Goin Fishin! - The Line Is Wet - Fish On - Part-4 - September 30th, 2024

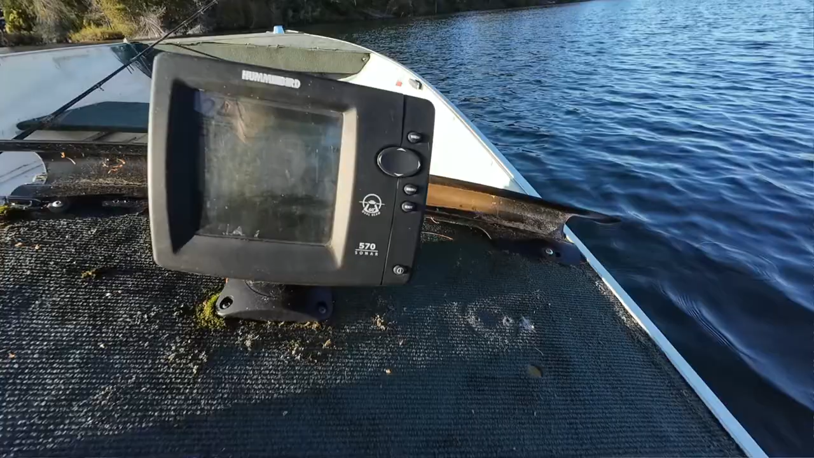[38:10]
Yeah, something down at... Well, right on the bottom, almost. 20 feet. Is that a big one? I can't tell. No. Probably a bass. Bass are still in season out here, so...